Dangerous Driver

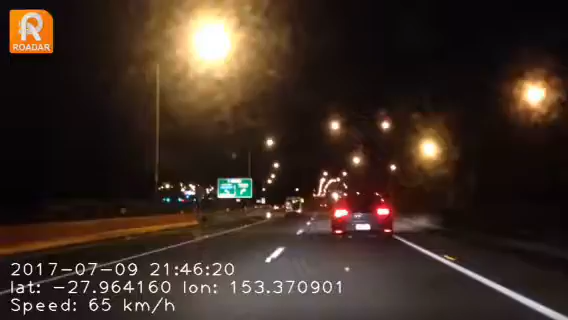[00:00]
out more cones he's got a cone under his vehicle he's just spatted out there's two there's two there's another one under his vehicle as well hang on yeah we're just going over the bridge over olsen's ab registration is swerving 717 whiskey foxtrot alpha he's going mental he's off he's going to kill someone here he's got no tail lights